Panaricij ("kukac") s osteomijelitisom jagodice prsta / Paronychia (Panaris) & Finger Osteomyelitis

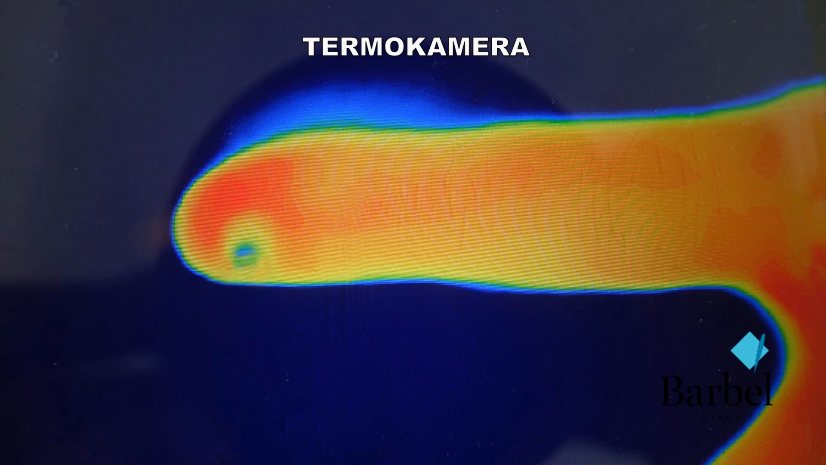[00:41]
Učinili smo sliku termokamerom i dobili promjenu kolora na istom mjestu gdje je opisana mrlja na RTG-u, što je upočivalo na odumiranje kosti. Komparativno možete vidjeti da mrlje na RTG slici odgovaraju mrljama na termokameri.
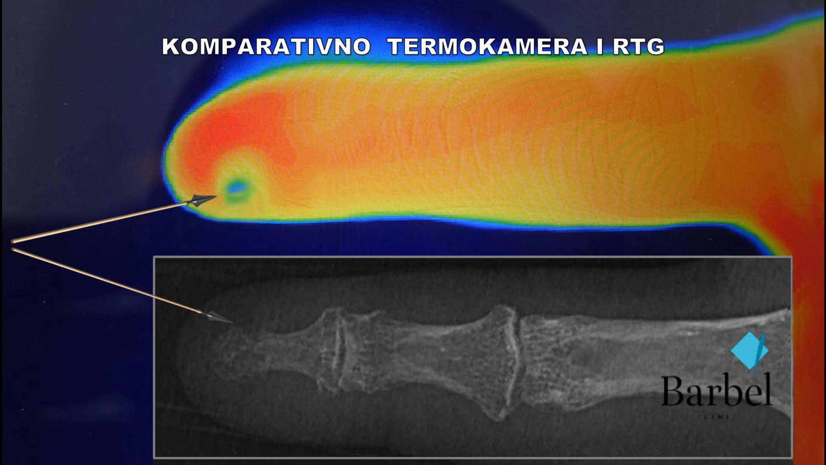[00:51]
Indiciran je relativno hitni operatski zahvat uz sve mjere zaštite pacijenta i nas.
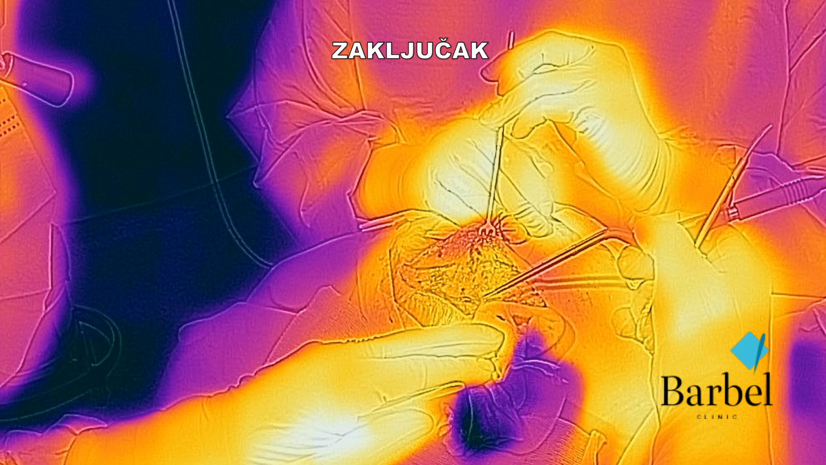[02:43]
ja ju koristim za otkrivanje slabije cirkulacije i ugroženog tkiva. U ovom prikazu konkretno, to je upala kosti.
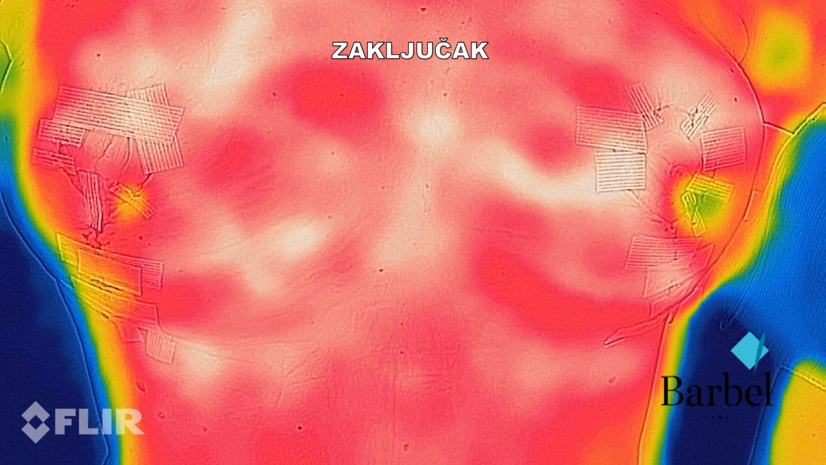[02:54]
Uz tehničke inovacije kojima se cijeli život bavim dobio sam snažno pomočno dijagnostičko sredstvo.